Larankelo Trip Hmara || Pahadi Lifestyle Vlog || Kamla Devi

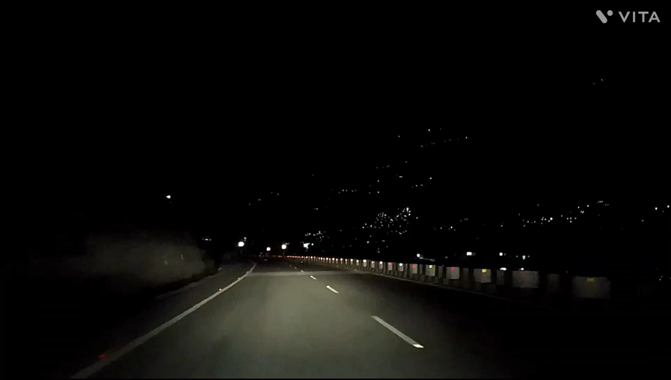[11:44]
बाहर देखो कितना अंदेरा हो गया है और लाइटे भी जल चुकी है चार ओर